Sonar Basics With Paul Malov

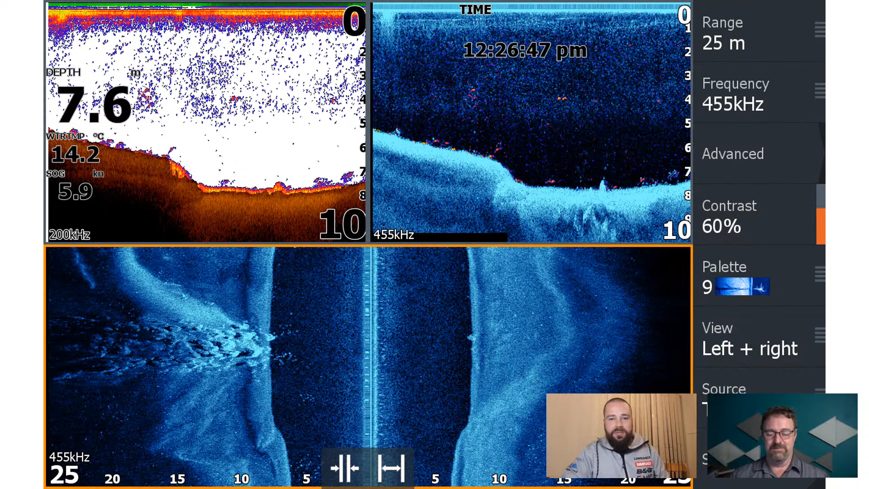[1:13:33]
On screen: depth 7.6 m, water 14.2°C, speed 5.9 kn
So, this particular example is a great one where the rock bar on the left on that site imaging essentially pierces the bottom in a way, and we can see that rock starting to come through on the down imaging screen on the top right. So about two-thirds of the way. I keep going a little bit for me, Greg, to the right, and that's it. And so underneath the bottom, that's it. So that's showing you the top of that rock and what that looks like on the site imaging,
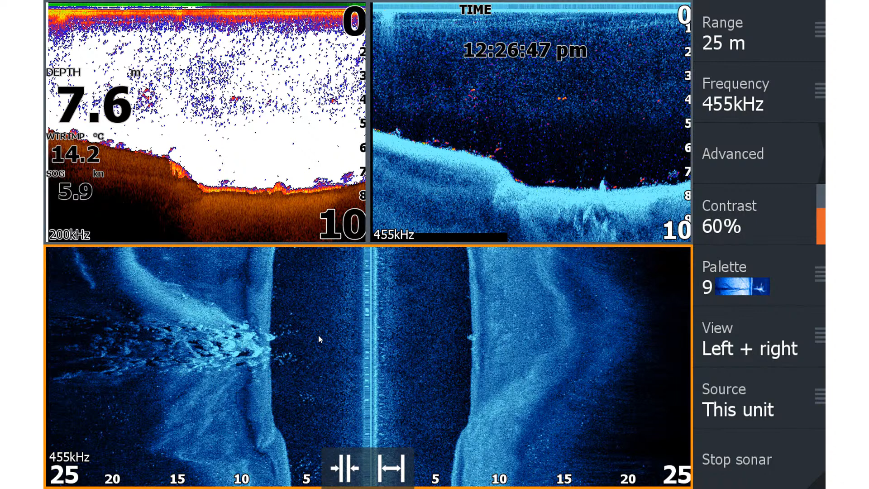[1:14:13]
On screen: depth 7.6 m, water 14.2°C
as well as your down imaging screen. Hmm. So just thought that was a neat little picture there. It's almost like a lava slide, that one. It is, yeah, exactly. And now we come to our sand and mud example. So on the left-hand side is the sand and, the natural formation and the way that it looks underwater. If you've ever gone for a swim or gone for a dive, you'll see that that's the way that it kind of sits and forms naturally, but also just shows you what it looks like on the side imaging.
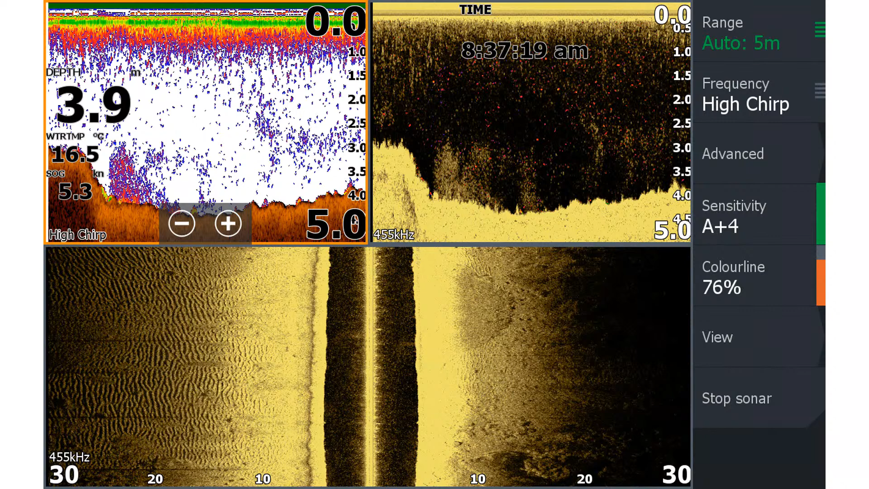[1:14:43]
On screen: depth 3.9 m, water 16.5°C, speed 5.3 kn
Hmm. And the mud, of course, being smoother, but having a lot. Yeah, yeah. That one's got a little bit of rock in amongst it as well. Got a few bits and pieces mixed in with it, but yeah. Okay, so we've got some really thick schools from memory. This was Gippsland Lakes. Brim mixed in with silver trevally in this particular example off the top of my head. Not much more to say to that, but just different color palettes, different examples. Not going very fast, so 0.6 of a knot.
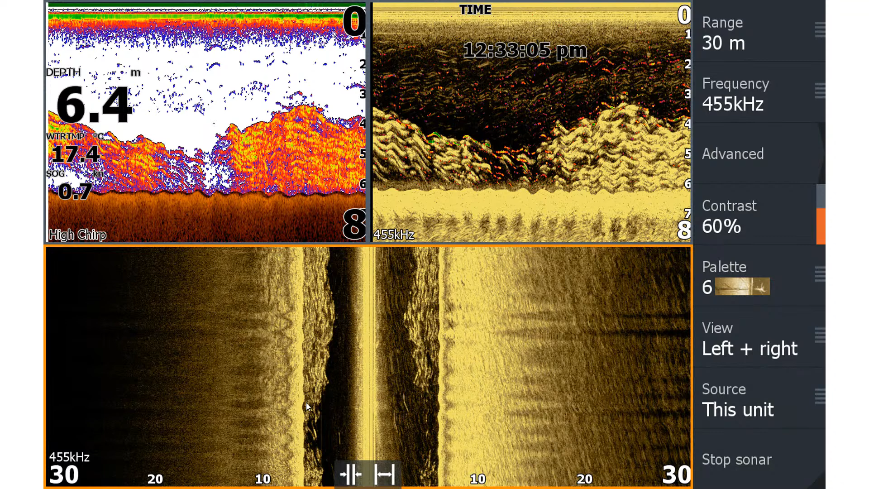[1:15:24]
On screen: depth 6.4 m
It's about a kilometer and a half, I guess. Again, bigger school, got a bit of a separation there. And if you're lucky to get onto the right patch, this is what snapper schools out in Port Phillip Bay will look like as well.
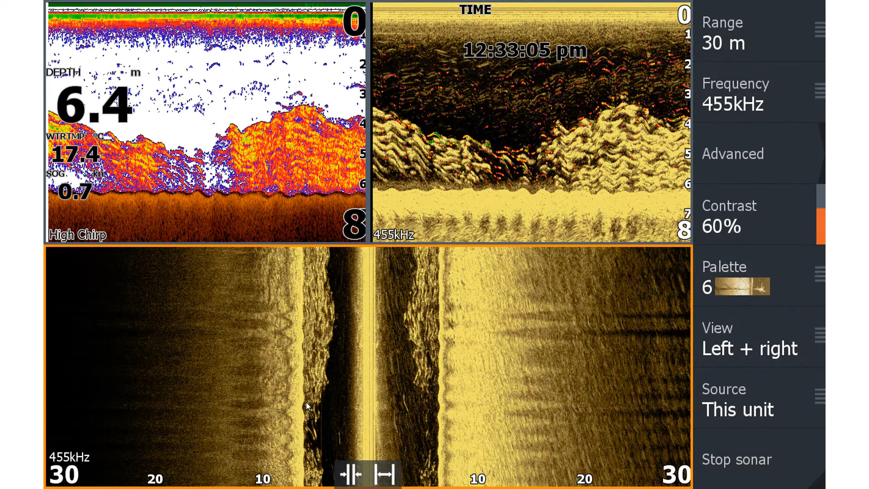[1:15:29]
On screen: depth 6.4 m
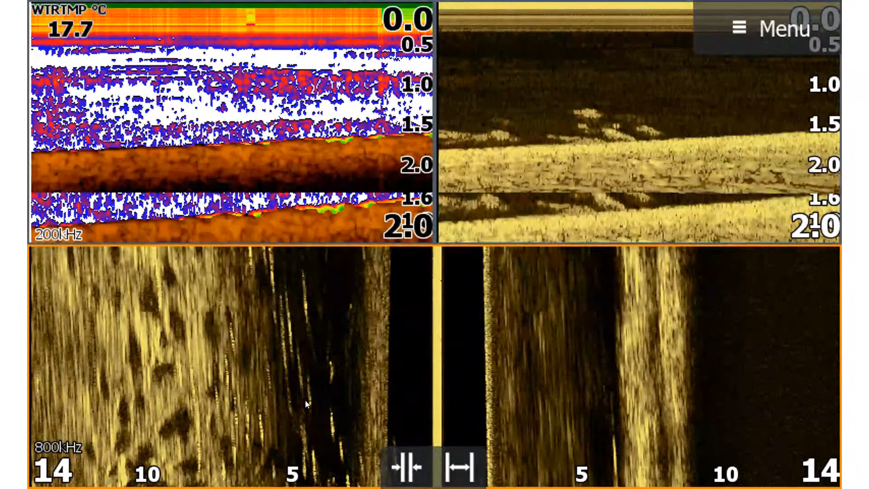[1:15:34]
On screen: water 17.7°C
So this example is me completely stationary in one of the rivers in Gippsland Lakes. On the left-hand side, I've just got a school of brim swimming past. So we've got those white lines and shadows being thrown. I'm quite shallow in a meter and a half and hugging the right-hand side bank as we're heading upriver. So you can see that the bank is about 6.5-7 meters away from me. And then I've got the school on the left-hand side, which is a little bit deeper where the river drops off, the fish are passing, so it just makes for quick, easy casts.
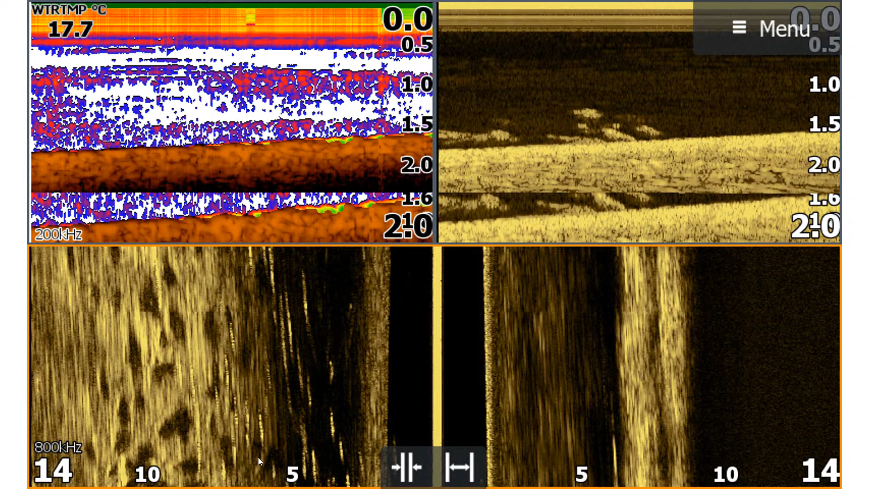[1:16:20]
On screen: water 17.7°C
But the image isn't clean, the image isn't pretty, but it's an example of what they look like when you're stationary. So you can still see, you can still find fish, have confidence that what you're seeing is fish. You know what, the image doesn't have to be pretty as long as it gives you the information you need. So That's it. This one's kind of flipped around, so I'm hugging the left-hand side this time, about 5 meters off the bank, and then the school's now on my right-hand side on that drop-off in that slightly deeper 1.5 to 2 meters. This particular example is on 800 kilohertz
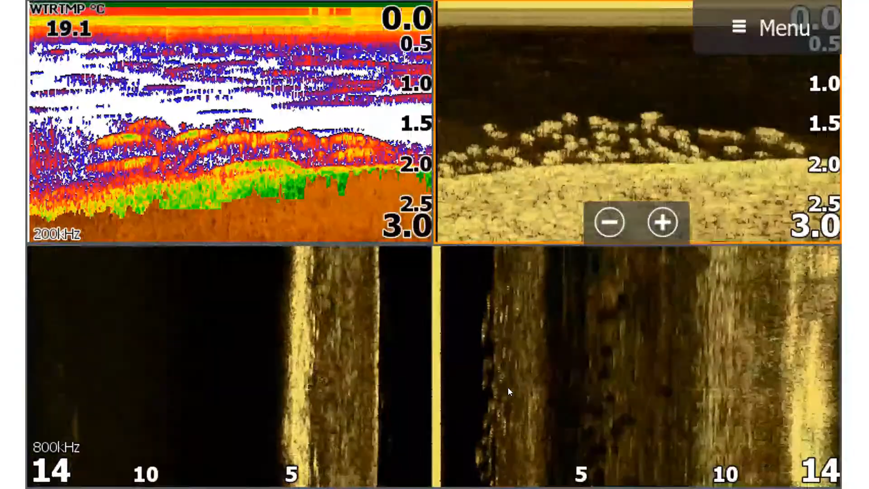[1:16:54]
On screen: water 19.1°C
and not running the fish reveal technology on this one. Is this the same one? If I just jump back, there we go. This particular image is of a couple of concrete blocks at the one of the gates in the Patterson Lakes canal system here in Melbourne. So as you come through the gates, on the right-hand side of the side imaging, you can start to see like a ripple effect, and that's the metal corrugated kind of washboards along the sides.
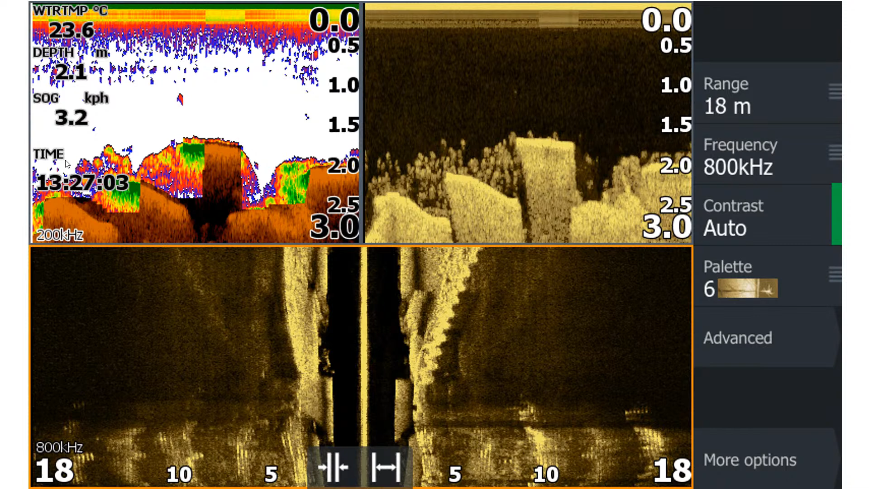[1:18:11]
On screen: depth 2.1 m, water 23.6°C
you'd probably go a couple of those fish just above the time indicator. They're probably fish, and the rest isn't really clear, but by having the traditional sonar and down imaging side by side gives you that full picture of what you're looking at. Yep. Very good. So John's asking, if traditional sonar is historical and traditional transponders located on the stern, is there any advantage to placing a traditional 3-in-1 transponder on a pole and have it face forwards? So you can get it to work, John. The trick with the 3-in-1, I guess, I don't know if trick's the right word,
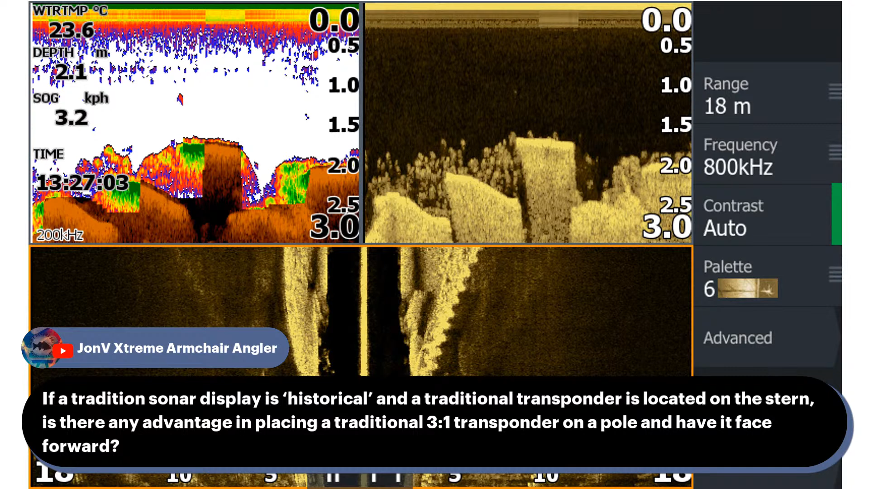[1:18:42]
On screen: depth 2.1 m, water 23.6°C
but to get the best out of your 3-in-1, you really need to be moving at a speed, one of those speeds that I kind of indicated.
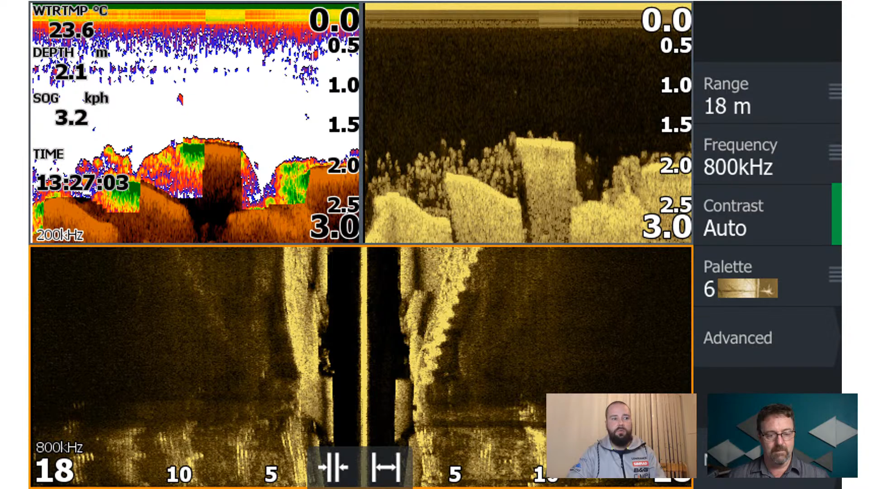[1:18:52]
On screen: depth 2.1 m, water 23.6°C
Generally speaking, you only do those speeds when you're searching for fish. When you're just moving relatively slowly and actively fishing,